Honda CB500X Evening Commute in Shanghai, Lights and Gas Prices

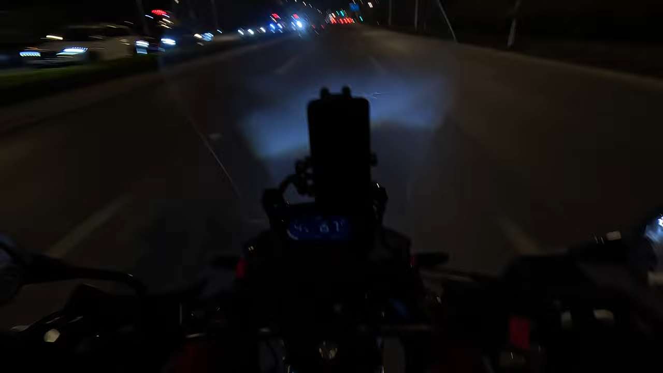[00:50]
even in traffic situations as well 6 p.m. seems like the best time to show you what a traffic situation is like even in the outskirts of Shanghai I hope the camera is picking up the footage well well at this stage I
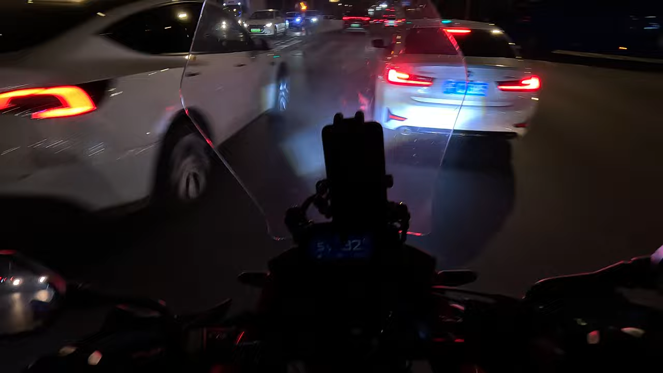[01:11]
don't see much traffic but yeah I'm sure it's gonna build up as I move closer to the really tight areas where traffic is usually bumper to bumper but as a motorcycle rider you don't care too much
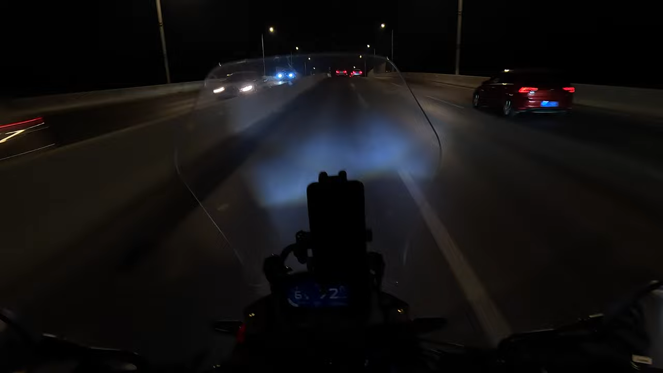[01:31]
about that because you can always weave through the traffic and that's another plus for those of us who commute on motorcycles and while doing that it's an opportunity for me to show you how the lighting on this the aux lights that I installed on this bike how much it powers or it
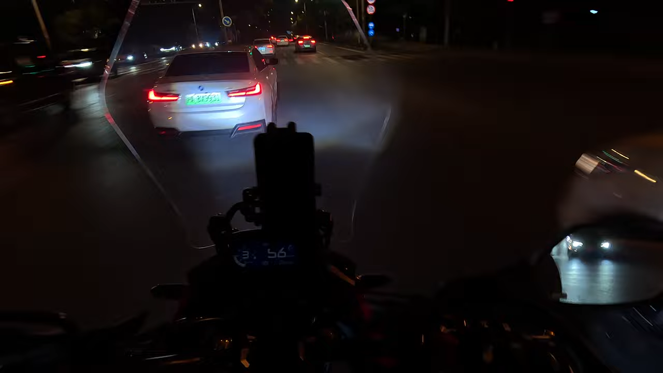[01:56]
lightens up the road at night so like
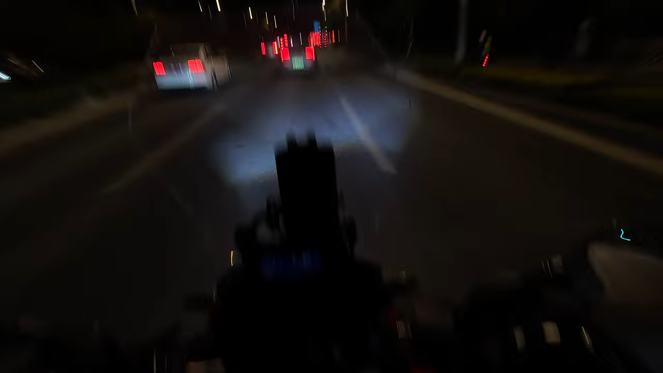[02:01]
I said in one of my videos the original hail lamps that come under or with the CB500X even though they are stock LEDs from factory they do not do a good job in lighting up the road properly so I installed an aftermarket well it was a brand less auxiliary lights on my CB500X
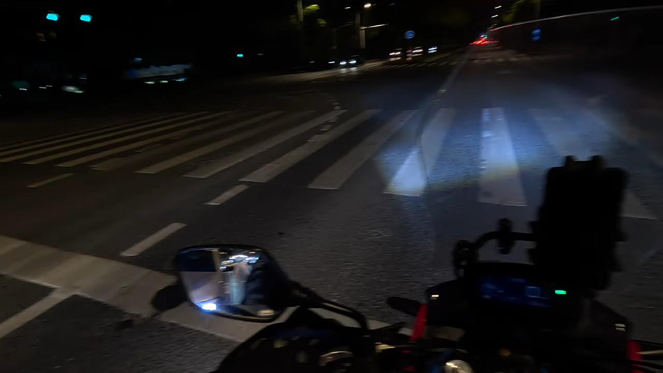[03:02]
try to find a place that is dark without light so I can show you the difference it makes between the original hail lights and the aux lights installed so alright
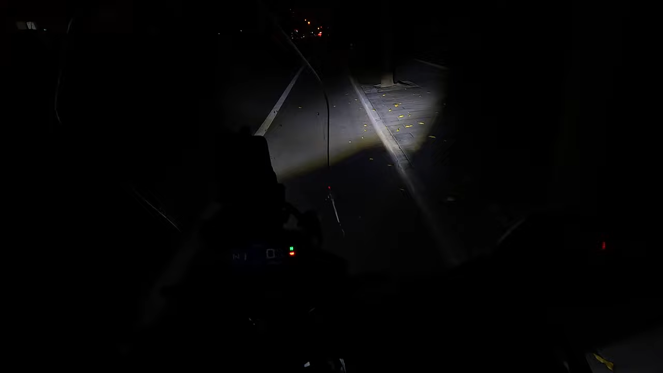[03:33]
just the aux lights and that's the low beam for aux lights and this is the high beam for the aux lights see you can see all the signs in front are clearly illuminated so again just aux
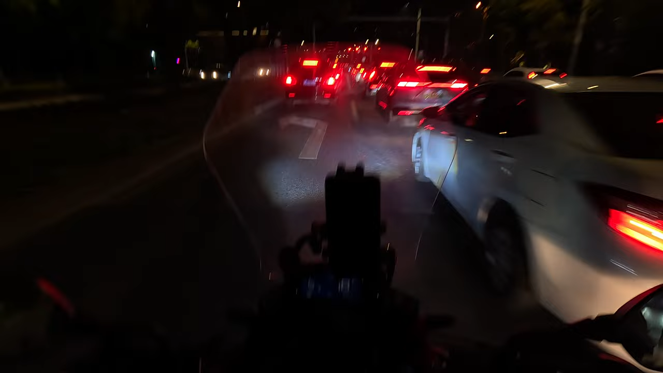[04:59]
right at this traffic light and good thing about riding a motorcycle is you can always weave through safely people who are driving must be pissed in
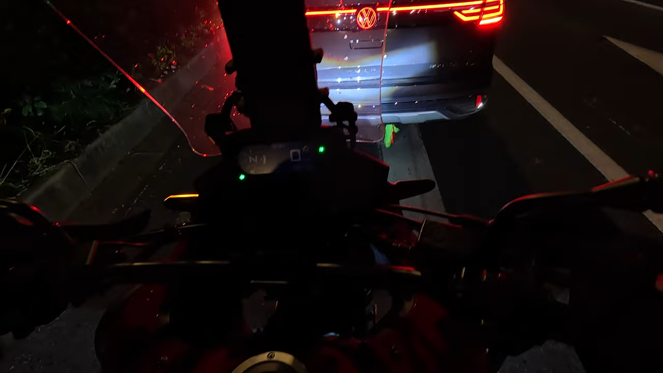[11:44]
So that's the lower beam. And this is the high beam. Um...
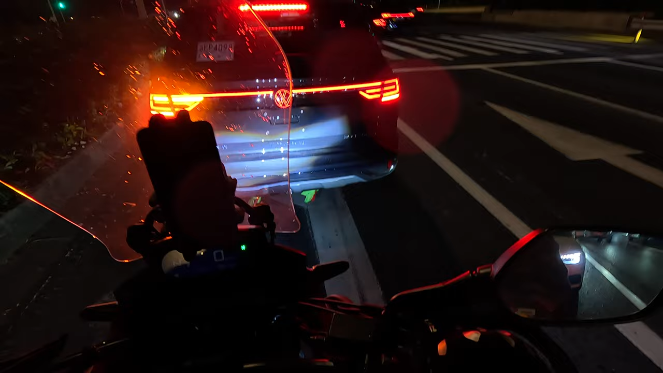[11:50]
It's very, very bright. Lights up the road really well. But it doesn't blind oncoming drivers. That's what I really like about this... Uh... These auxiliary lights. And I've been enjoying them since I installed them. The rain is coming down. Uh... I got my camera... My GoPro in the media mount. And the media mod is not... It's not waterproof. So... I have to end this video now. So I can just... Dismount it and put it in my bag for... For safety.